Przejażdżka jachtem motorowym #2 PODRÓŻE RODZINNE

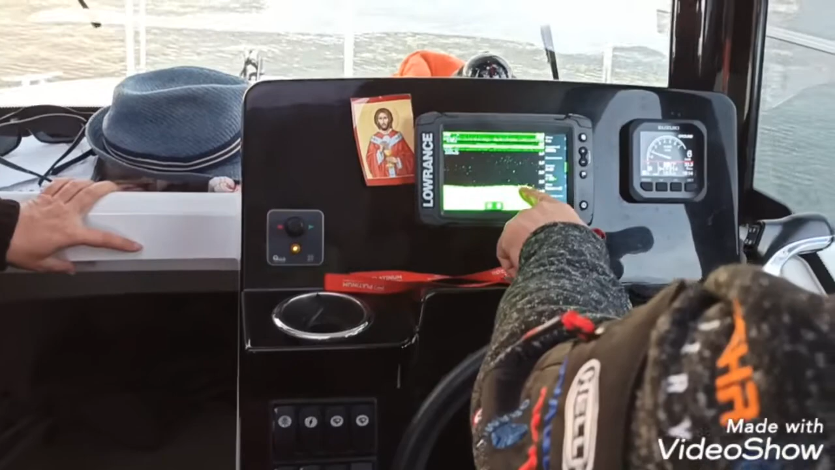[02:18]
I tu jest pełno ryb. To są pełne. Jak tyle ryb jest i stawiamy sieci, tyle co tu widzę, to jest bardzo dużo ryb.
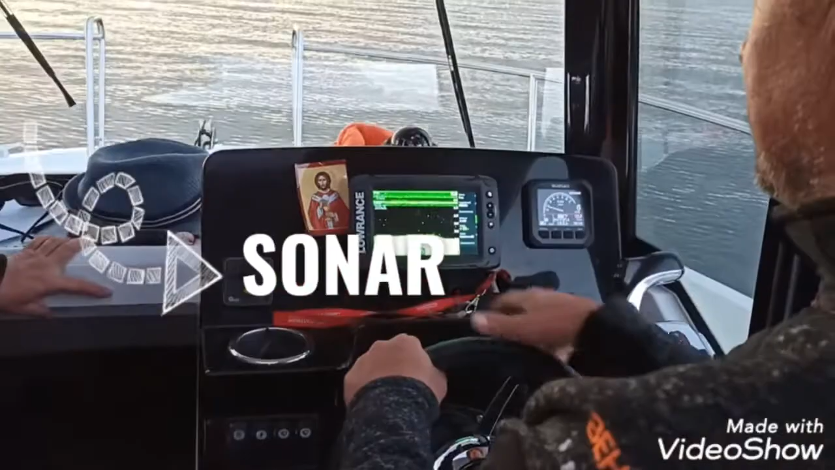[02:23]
Ale tu nie możecie łowić, nie? Ale zobaczcie, jakie czarne chmury są.
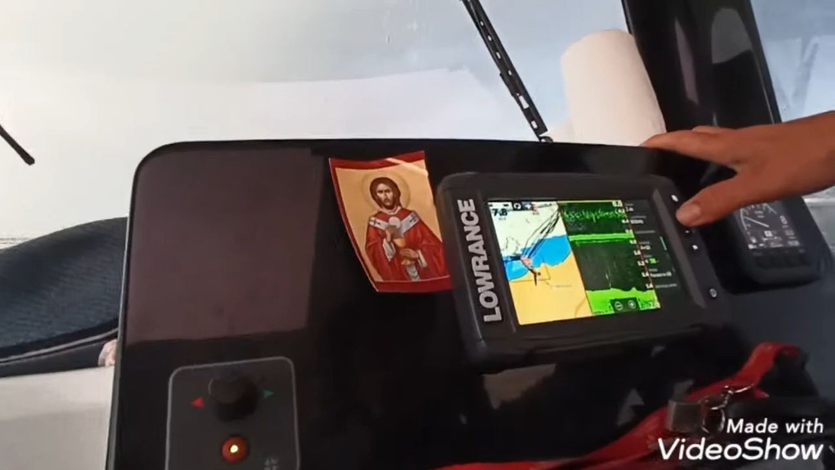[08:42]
Ciemno-zielone takie to jest dno, a takie wszystkie inne kropki to ryby.
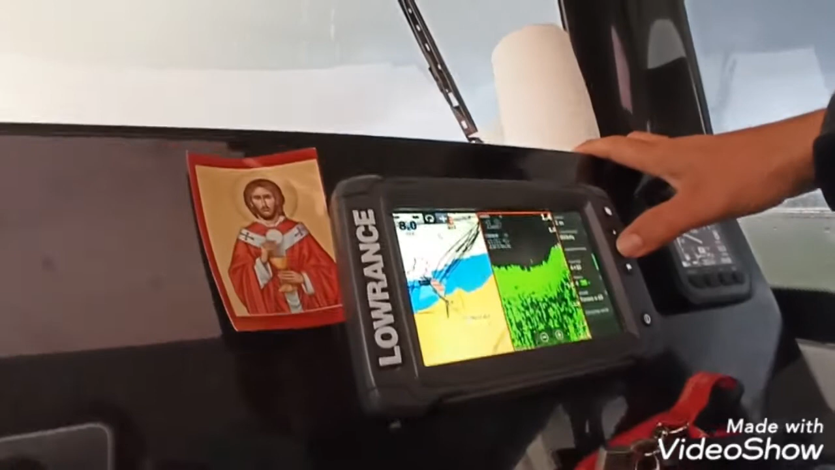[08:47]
Tak? Mama, popatrz, czekaj, pokaż to.